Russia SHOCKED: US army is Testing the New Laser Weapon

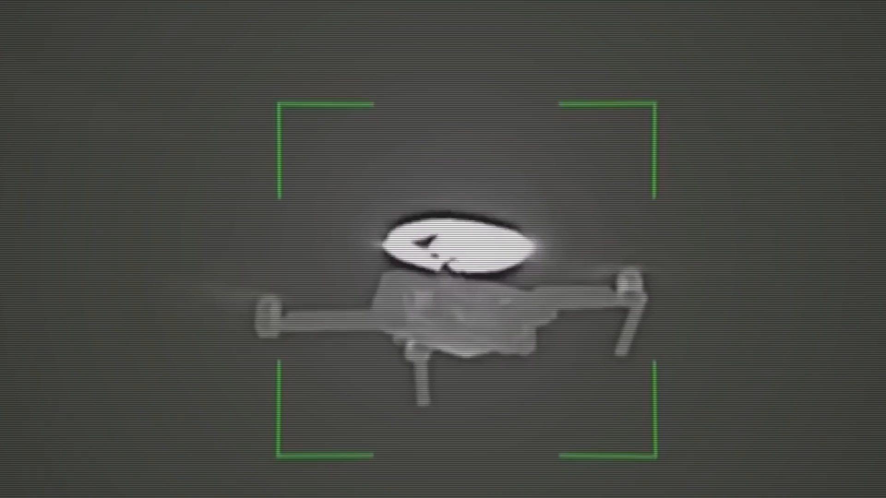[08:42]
The laser simply destroys all the electronics on the enemy vehicle.
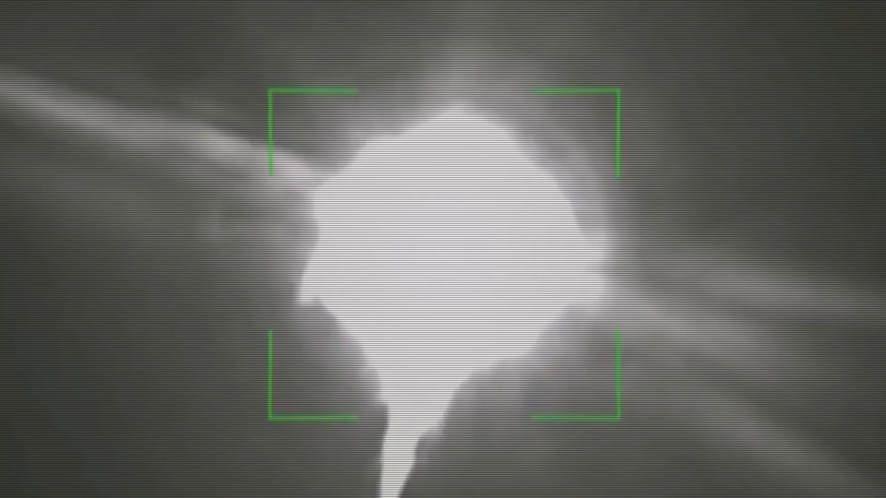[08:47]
The only significant disadvantage of the system is the need for good weather conditions. Fog, snow and rain make the system useless.
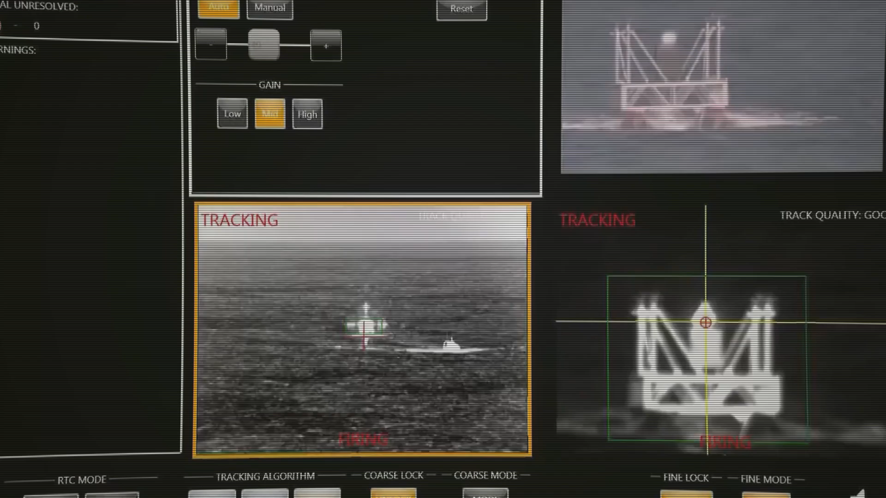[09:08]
Working with the installation is technically similar to controlling a laser target designator in a computer game.